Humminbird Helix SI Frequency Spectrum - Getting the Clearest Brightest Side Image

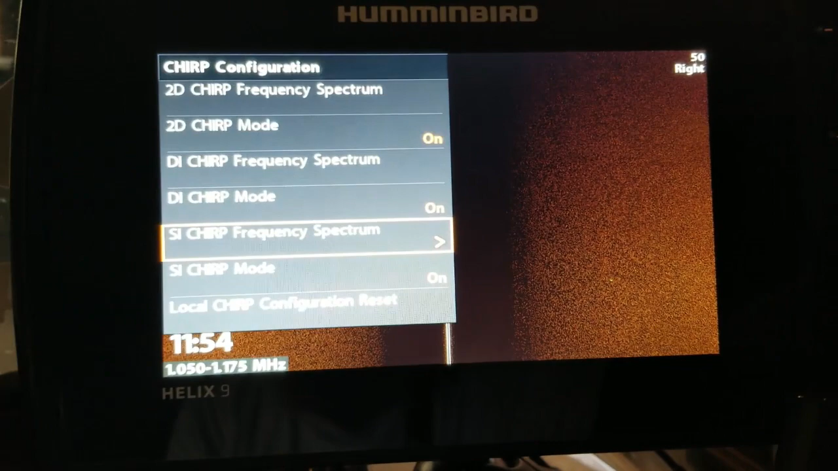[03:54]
And if you just exit out of here one time, you got local configuration reset, and you can see that just reset back to the 1150 to 1275 megahertz.